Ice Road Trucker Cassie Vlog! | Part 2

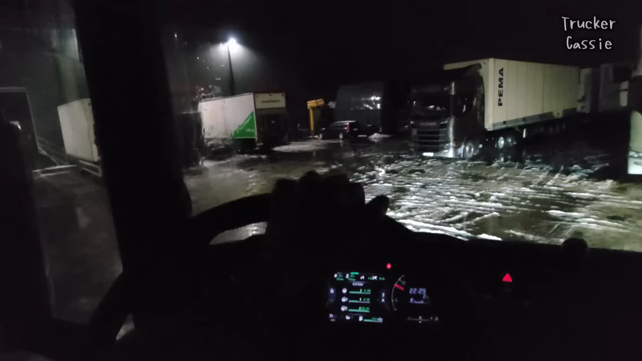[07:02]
Good enough. By the way. That's the electric truck we have here. I have never tried driving it.
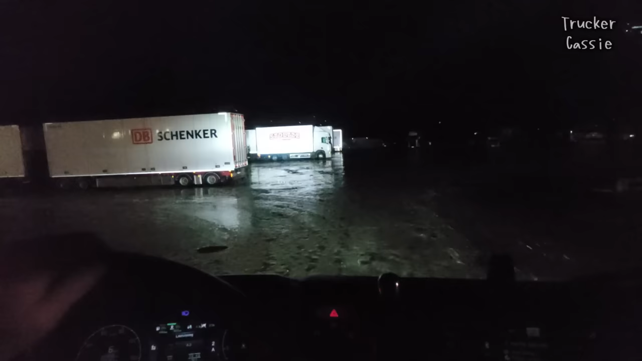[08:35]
Let's see if we can park this thing. It doesn't look any better. On the parking lots. It is so much ice.
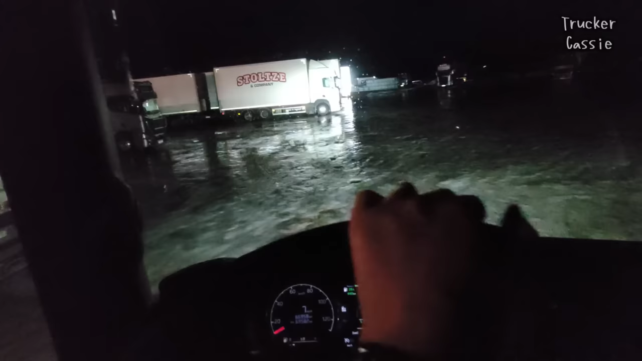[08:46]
Panic.
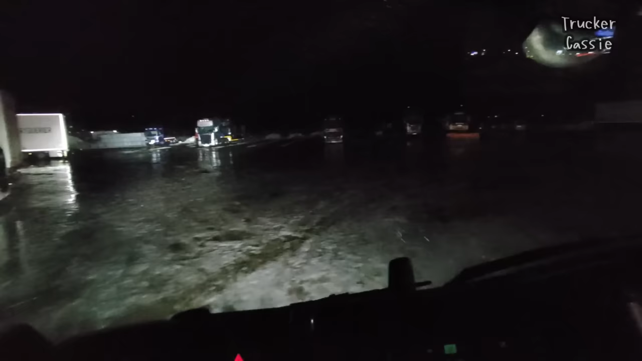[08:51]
Yeah I can see my car from here. That's my car. I'm just gonna do. As good as I can.